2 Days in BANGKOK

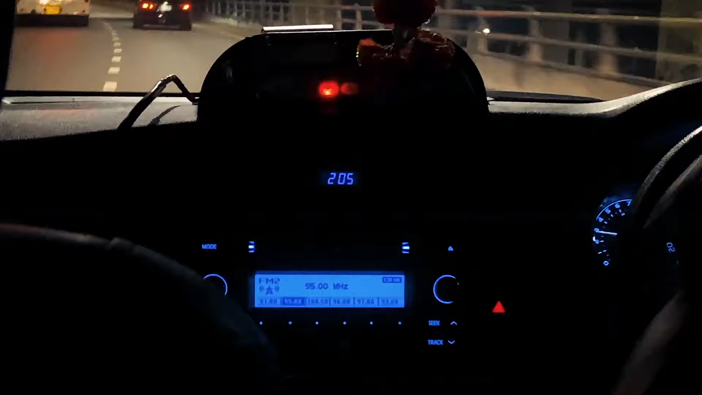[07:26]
To avoid this, just politely ask them to turn their meter on.
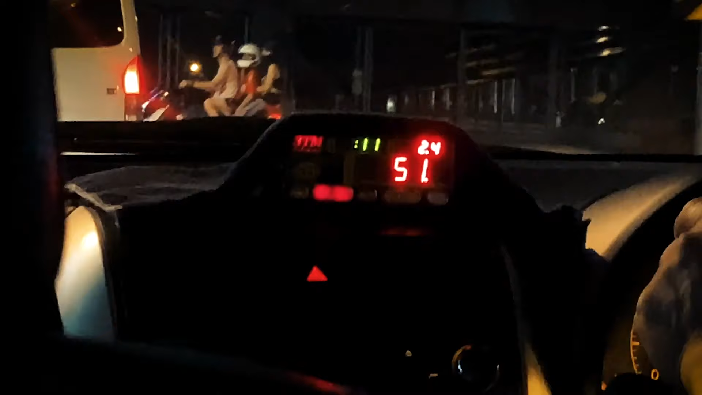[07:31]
Fares are usually very reasonable, but keep in mind that rates can jump during peak traffic times.